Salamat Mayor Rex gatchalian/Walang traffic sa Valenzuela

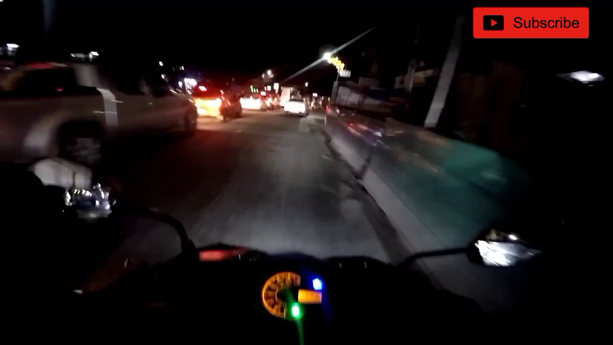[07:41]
Ito yan Kaya traffic yan Kasi kakaliwa yan Sa malinta Diba Tingnan nyo Nakapanibago Grabe Ang sarap Ang sarap sa feeling Nagantuyo ulit Yung kalsada namin Dito sa Venezuela Dahil kay Sir Ano yan Kay Mayor Rex yan Rex Gatul yan tayo The best Woo Kanya naman oh
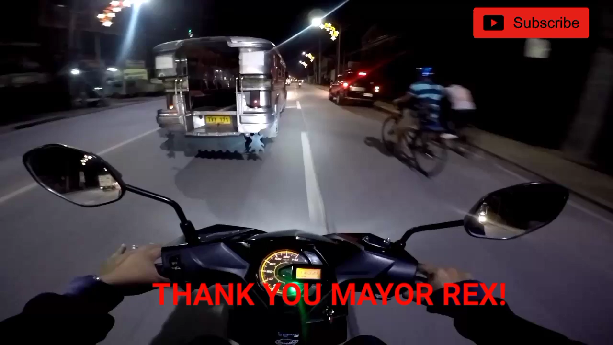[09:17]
Papaluangan Back Arthur Back Arthur Grabe Sarap magmotor Pag yan ito
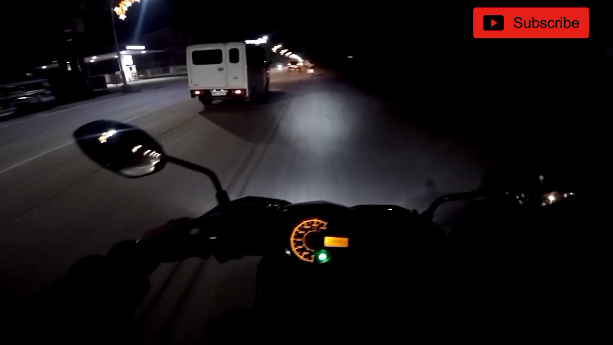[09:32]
Smooth na smooth Lang oh Grabe talaga Kaling talaga Ni Mayor